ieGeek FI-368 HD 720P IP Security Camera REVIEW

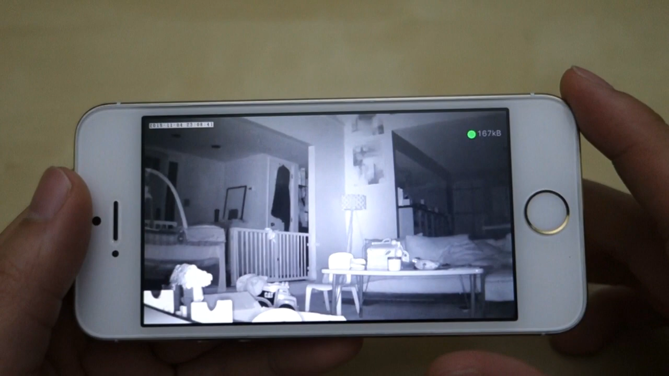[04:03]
It's currently dark down there. And you can see everything is lit up really well by the night vision as you can see here.
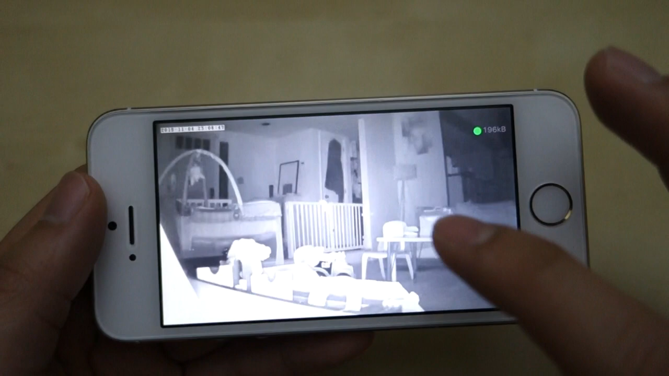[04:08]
Of course if you have a closer object it's going to light up really well.
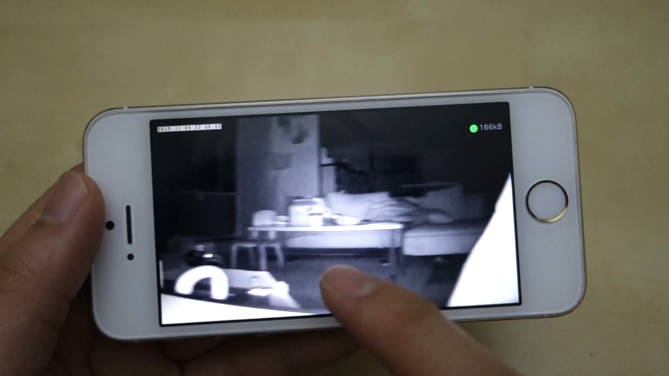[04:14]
For example in the corner here I have a little tent and as you can see here the infrared hit it's really strong and it light up this whole tent here.
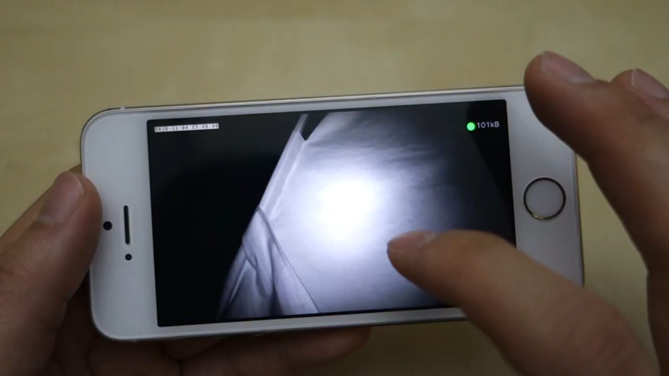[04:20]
But you can see here the brightness control is being made right here.
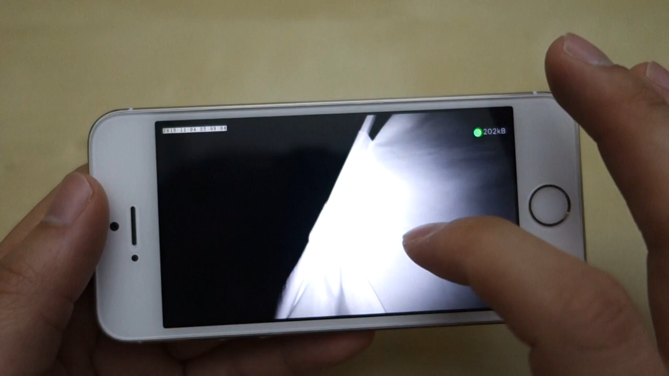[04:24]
So if you go back right to the opening here past the tent I have you can see that again it looks very nice. So it just kind of gives you an idea of what the night vision looks like.
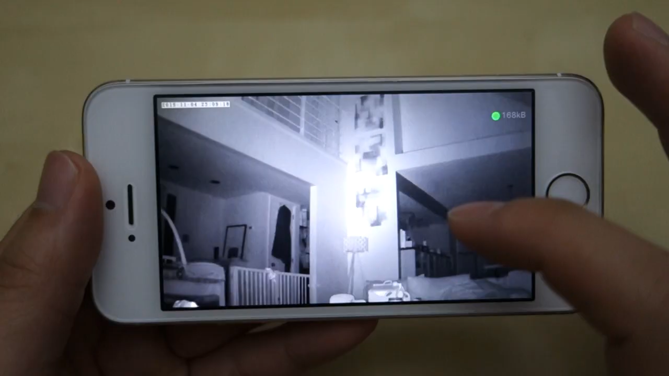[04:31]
So you can expect about 15 to 20 feet in front of you with really nice clear up vision so at night you can see it really well. And you can see there is the back of my dining room and that's roughly about 25-30 feet away actually.